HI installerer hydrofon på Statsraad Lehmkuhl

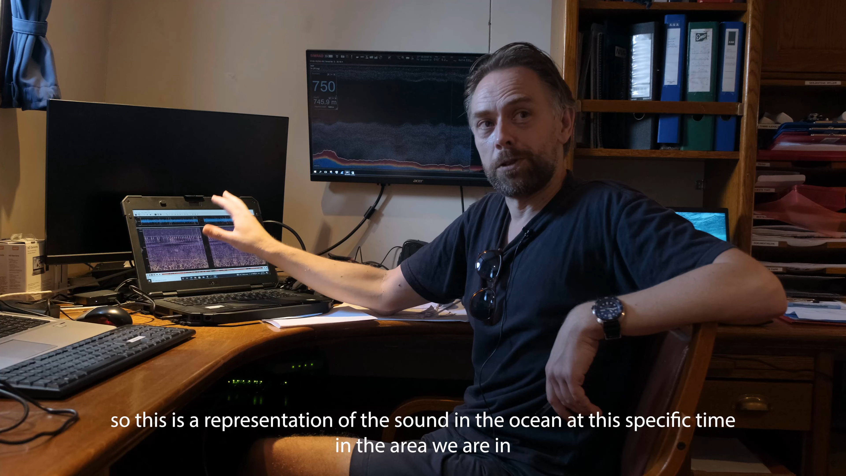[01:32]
Så dette er jo på en måte en visuell representasjon av lyden i havet akkurat nå i det området vi er i.
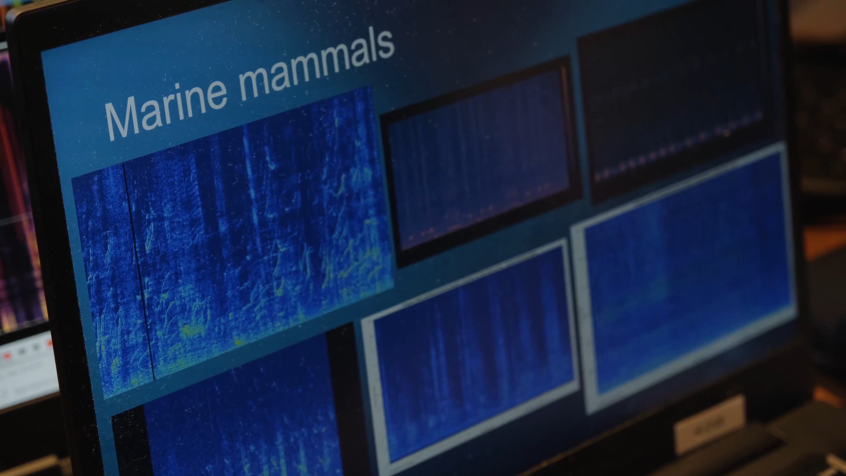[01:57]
Så dette er et eksempel på opptak med hydrofon fra Lofoten-Vesterålen,